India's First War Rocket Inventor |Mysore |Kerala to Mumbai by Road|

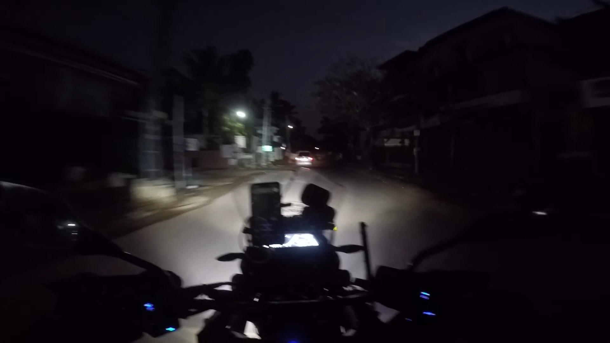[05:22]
एक चीज़ तो है भाई, इधर हर एक रोड पे कैमरा है, हर एक रोड पे स्पीड कैमरा है, मतलब रोड कैसा भी रहे, खड्डा खुड्डा छोटा बड़ा, सेफ्टी जरूरी है, रूल्स फॉलो करना पड़ेगा इन लोगों को, पब्लिक को।